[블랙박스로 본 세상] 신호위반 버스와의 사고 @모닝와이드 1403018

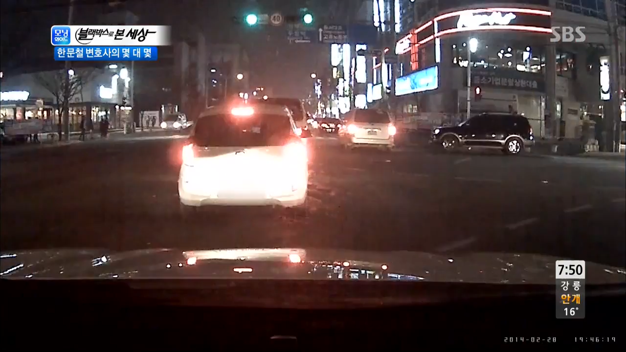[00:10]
중간쯤 들어갔는데 신호가 바뀌고 말았습니다. 아 애매하죠. 일명 꼬리물기가 되고 말았는데요. 자 오른쪽으로 비켜서 빠져나가로는 순간 직진하던 버스와 부딪히고 말았습니다. 콤보가 아예 떨어져서 날아갔고요.